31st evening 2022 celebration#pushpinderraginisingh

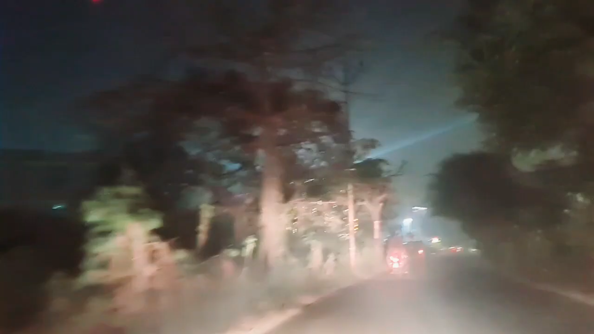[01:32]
भीड़ है, देखो कार खड़ी है, भीड़ है, कोहरा है। तो कार्यक्रम यहीं पे है, इसी में है।
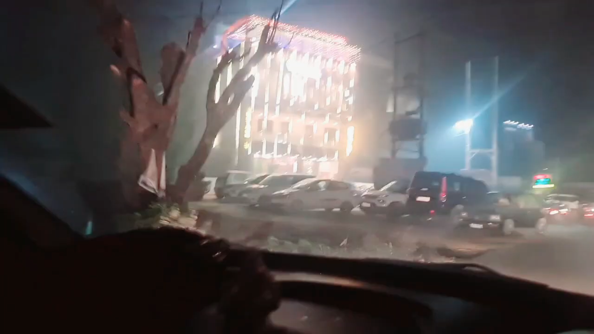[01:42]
गाड़ी लगाने की जगह कहाँ दिख रही है,
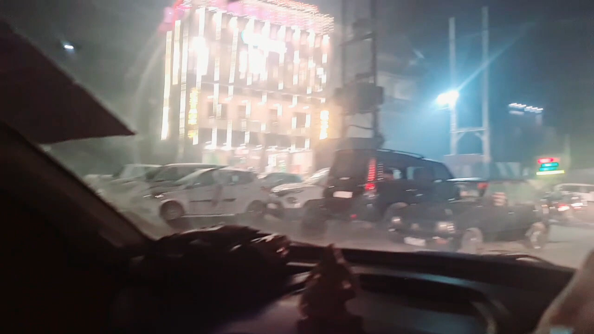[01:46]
कोई मुझे समझाएगा गाड़ी में कहाँ लगाऊं?